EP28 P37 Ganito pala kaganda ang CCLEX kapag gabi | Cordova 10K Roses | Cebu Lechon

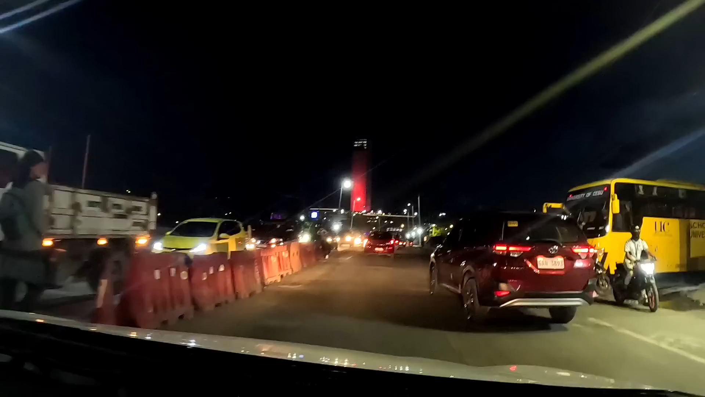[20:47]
Nagpakamatay. School of Cebu. University of Cebu.
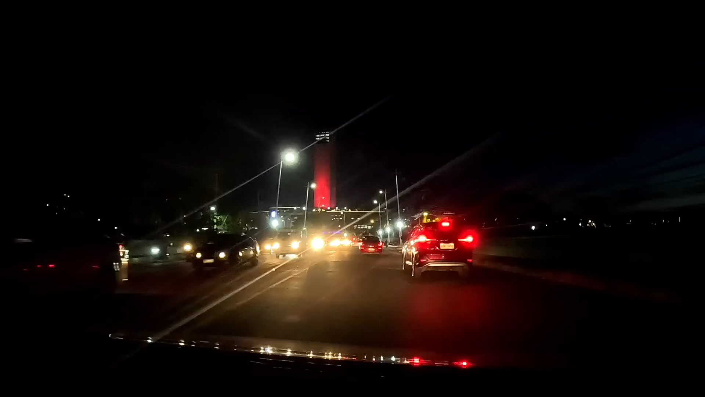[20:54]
Ito yung natatanong namin kanina eh, sa dagat, nang kami dumaan. Sabi, ano kaya itong mataas na building na to? Para siyang airport sa Maia.
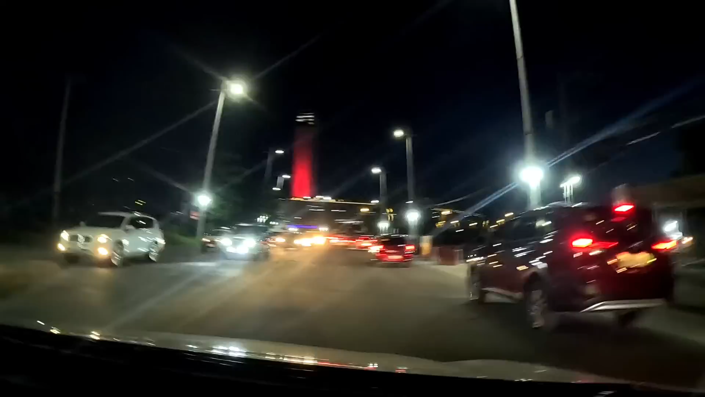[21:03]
Para sa Centennial may ganyan din eh. Mataas. Ah, oh, mamaya diyan kami.
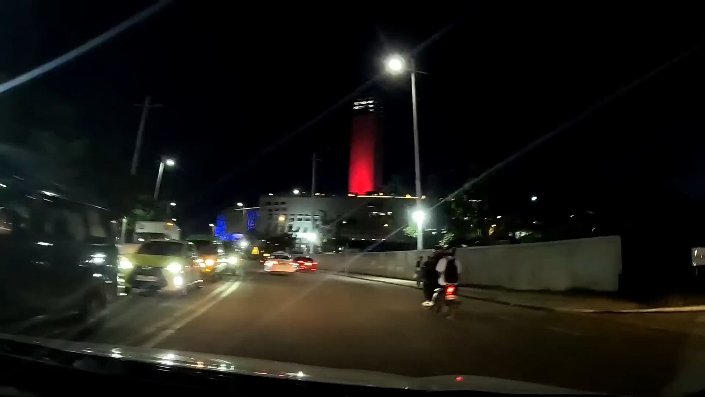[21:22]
Maraming pasyalan. Pasyalan. Pero walang SM doon, ano? O mayroon din?
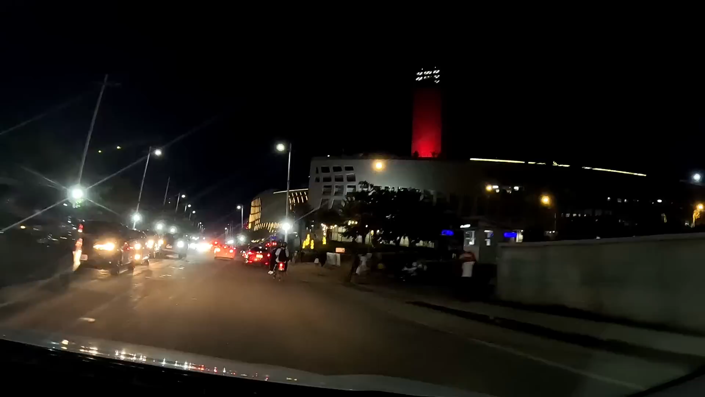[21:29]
Anong, Gaysano lang ko, sir? Gaysano lang. Itong laki, oh. SM, wow.
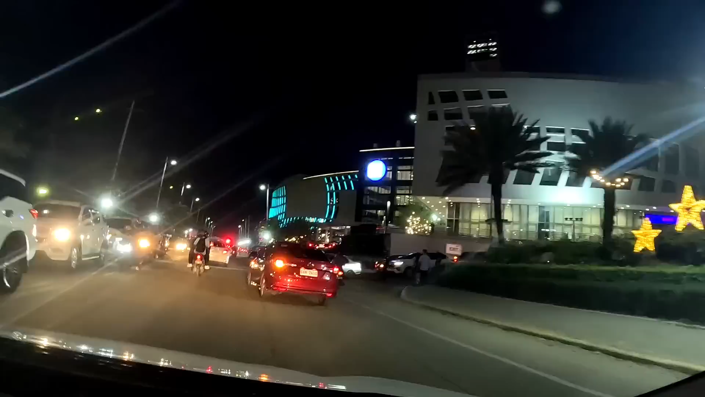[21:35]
laki. Tsaka ano, 10,000 roses. Grabe, laki ng ano dito.
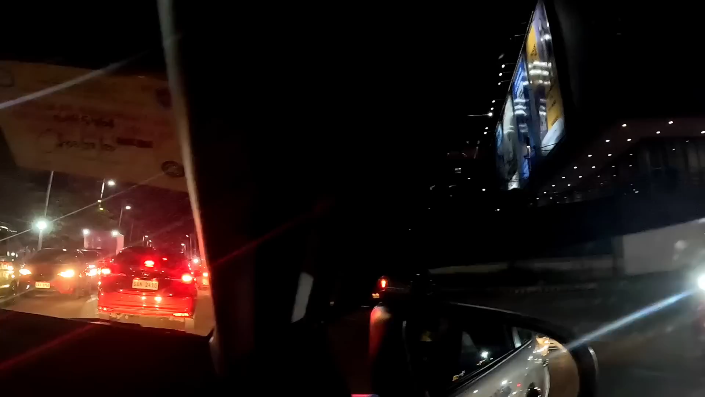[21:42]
Pwede kang buksan ang bintana. Sige pa. Yan, mga kabisig oh.
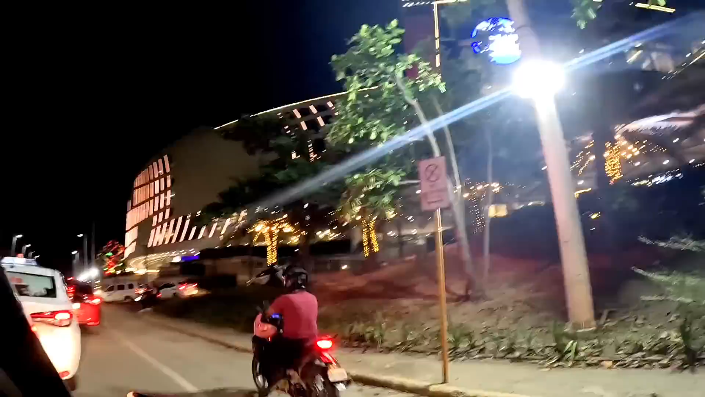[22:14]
Oh, malaki ito, sir. Kaysa sa ano, sa Mowa. Ito? Talaga? Ito ang pinakamalaki.
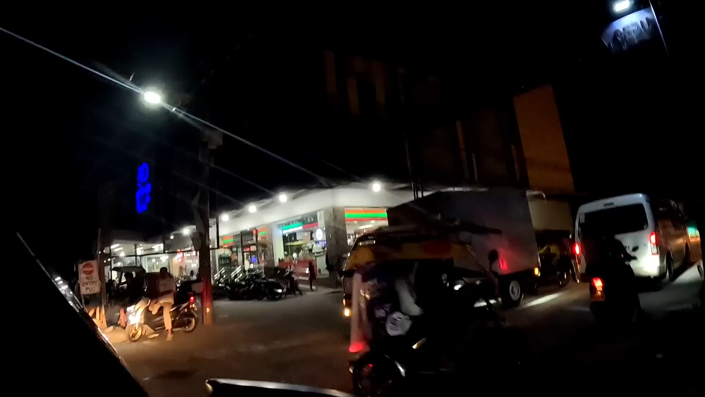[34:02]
Basic, nandito na po tayo sa Cordova, Cebu.